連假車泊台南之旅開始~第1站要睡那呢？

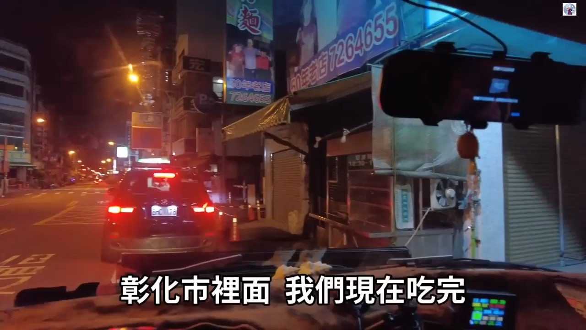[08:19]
那我们现在吃完， 我要走了， 已经一点多了，继续北上。 北上去哪？ 我继续南下了。那么，那个大叔有一点吃饱了之后，那个叫什么？对，身体的那个血液都到胃里面去，就开始变得没有精神
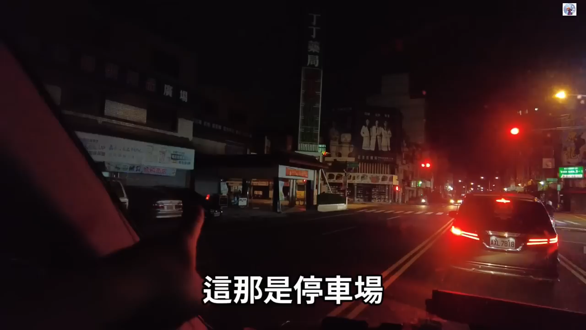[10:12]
停车场， 这个停车格啊，像这个啊，有没有？哦，这旁边的停车格啊，不过那个有一点太斜，或者是说路边的停车格啊，都可以睡。公园旁边的停车格，照睡。那时候是几点？好像也是半夜了。 我们去台中吧。 对，反正就是很晚了。
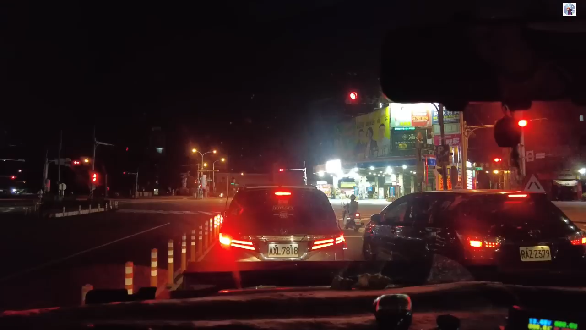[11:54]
这是我们的行进间充电啊。 三百多
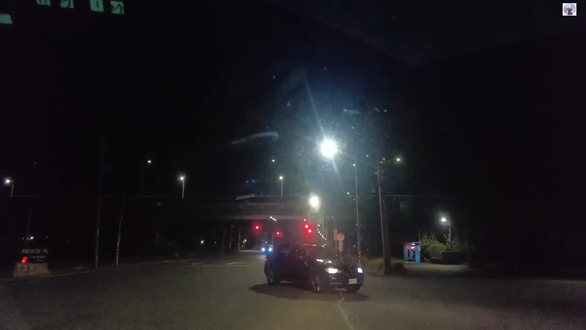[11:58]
2.1K。 我们快到了，有人开过头了。
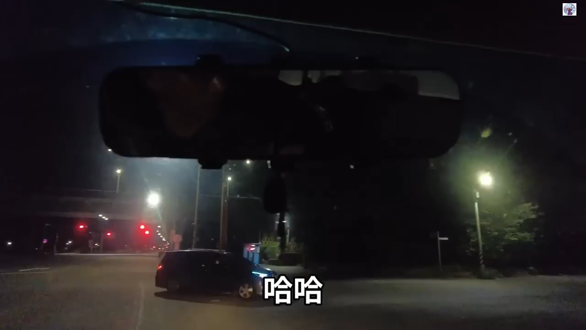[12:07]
我们要去哪里？有没有看到？ 在200公尺处向右转。 观海楼。